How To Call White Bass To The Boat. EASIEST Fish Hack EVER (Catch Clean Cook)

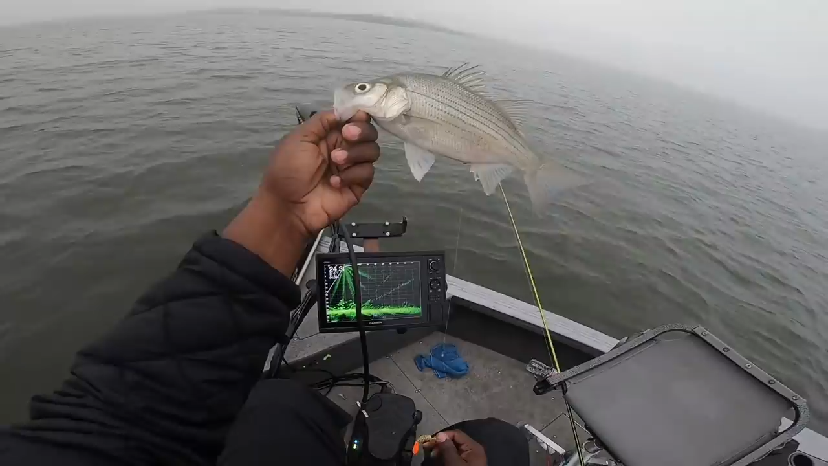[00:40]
That's the sand bass right there, y'all, aka white bass. You can see them here on the screen.
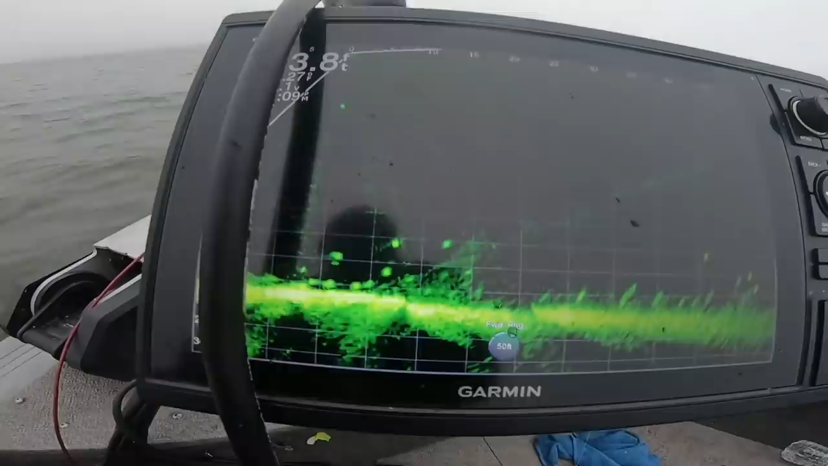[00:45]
I literally saw two or three come by. There's that sand bass going down right now.
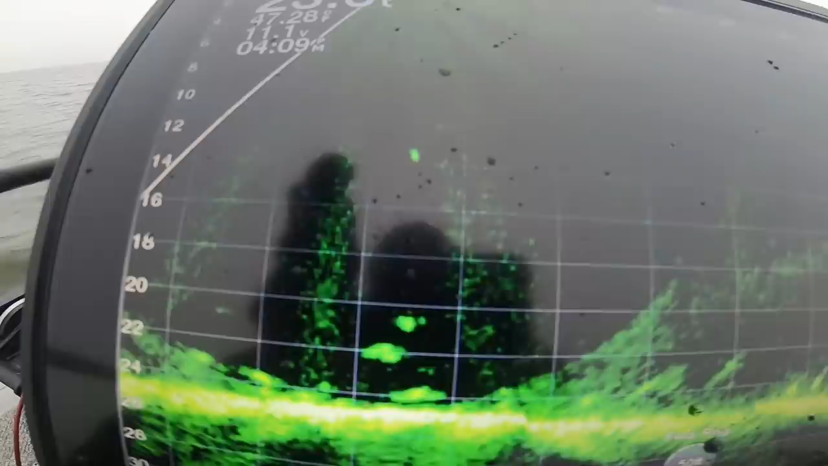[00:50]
See that green dot going down? But all those fish are under my boat because I'm doing this.
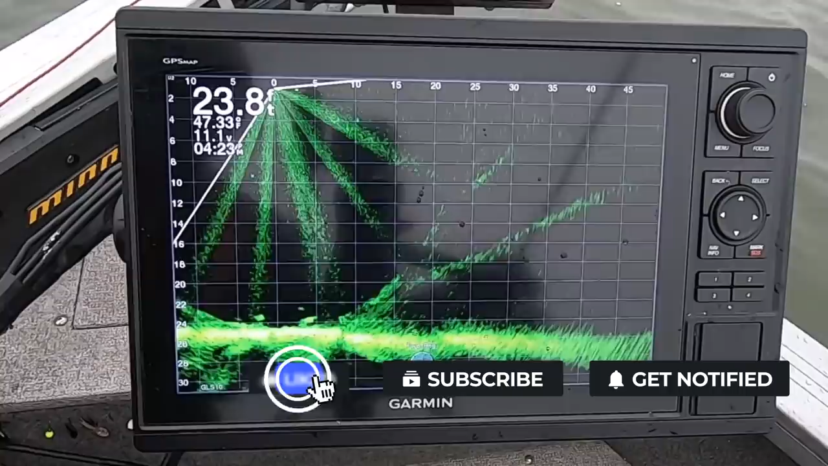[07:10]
Alright, I dropped that down. I ain't looking for my jig at this point. I know they're all up under the boat. So I'm just, there you go. God, do I got him? Yeah. There he is coming up, y'all. That's a little one there. Oh man, that's actually a yellow bass. That's actually a yellow bass. I mean, they are down there chomping. Sorry about the noise, man. I'm trying to keep the fish under the boat, and it's actually working.
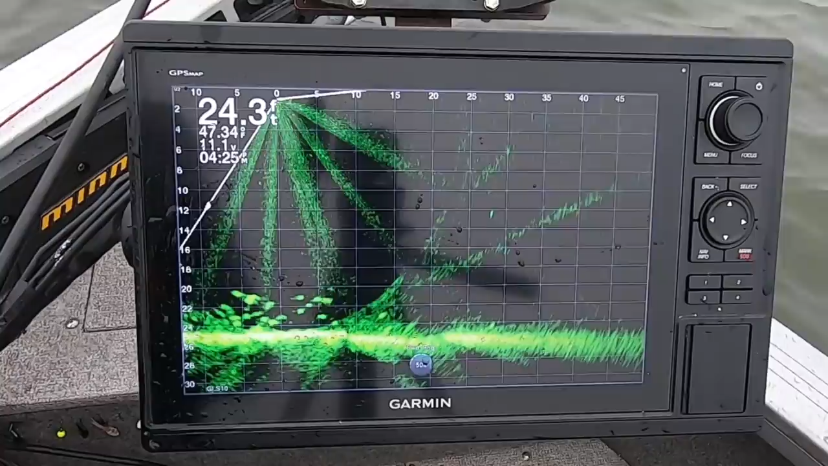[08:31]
On screen: depth 24.3 ft
And y'all look, man. Look, come on, y'all. Come on, man. That's fun, man. That's fun for, I don't care how old you are, if you like catching fish, this sandbass stuff is too fun. They aren't my first choice when it comes to eating fish, but man, pound for pound, they fight hard, and it's hard to beat them. Hard to beat them. Man, I tell you what. So here's a up close look at this little bait, man. And I mean, it is wearing them out. That's the T-flasher from Euro Tackle.
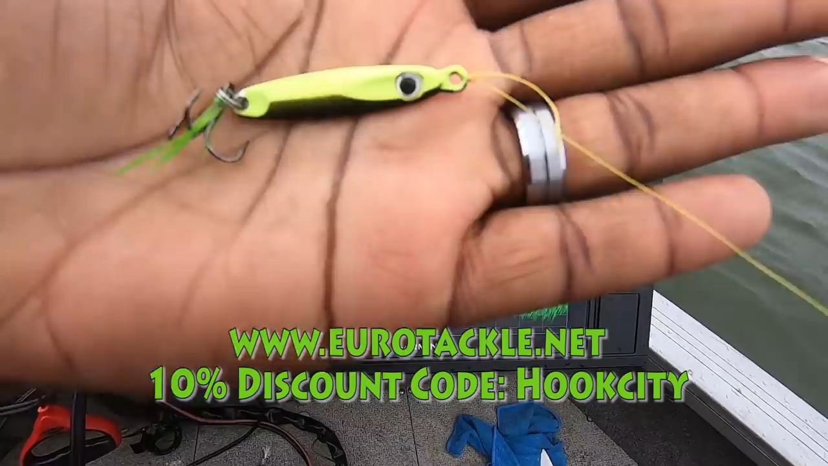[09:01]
Y'all get y'all some Euro Tackle. .net. Y'all can see still on the bottom all those fish coming across the bottom right there, man. And I'm just stomping to make sure they stop and hang out with me for a minute.
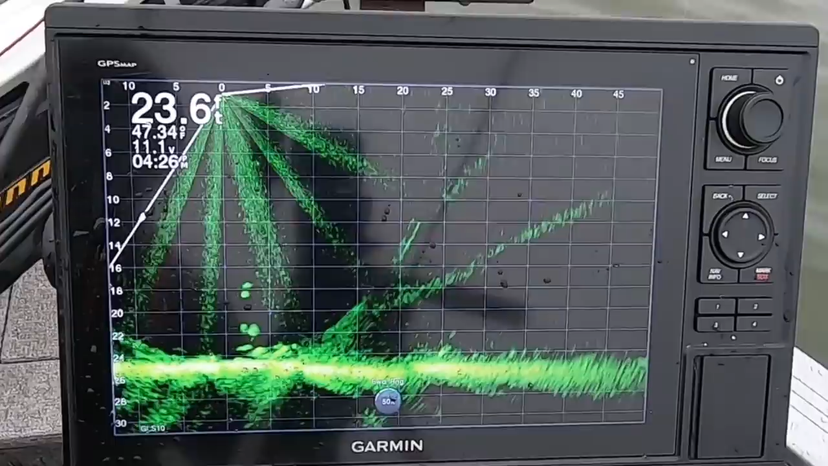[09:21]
And when they do, look, there's another one already. 3-4 of them. I missed. I mean, they're down there like wolves, y'all. There's my bait chasing me up. Got it. Oh, missed that one.
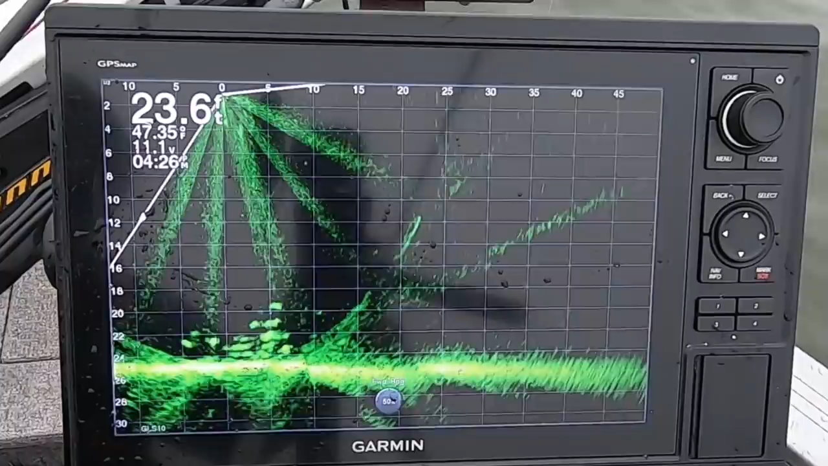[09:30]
You see how I got him riled up, look, and they just nail it. He's caught. Look at him chasing him up, man. Now, if that ain't no mean fish, I don't know what is.